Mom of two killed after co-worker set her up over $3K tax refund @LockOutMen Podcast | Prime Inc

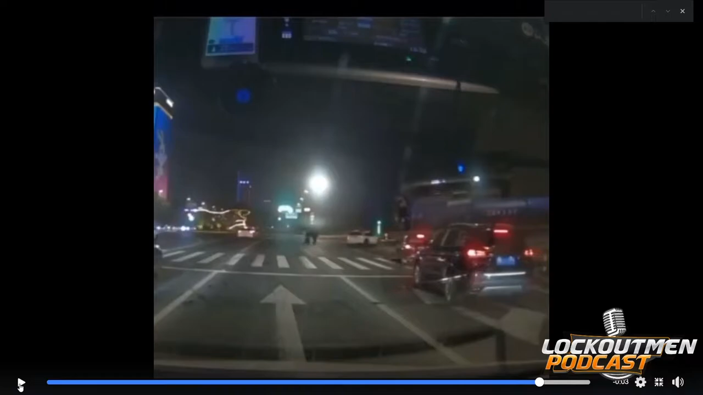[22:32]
Yeah, I don't think they heard anything. Let's see that again. Too bad I can't slow it down. Damn.
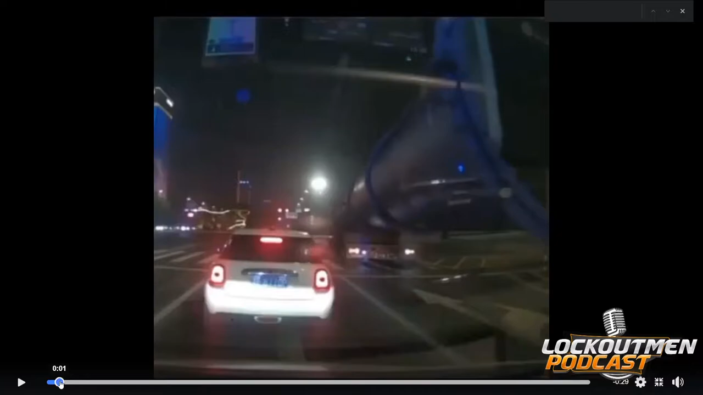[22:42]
Too bad I can't slow it down. But let me ask you this. What do you guys think about this car right here, though? Maybe he didn't know. Maybe he didn't see it. But I would have probably been paying attention, and I would have seen that tube or whatever that is coming. Yeah, I would have got out of the way. Boom. And it's taking the car right around the corner. Look at that.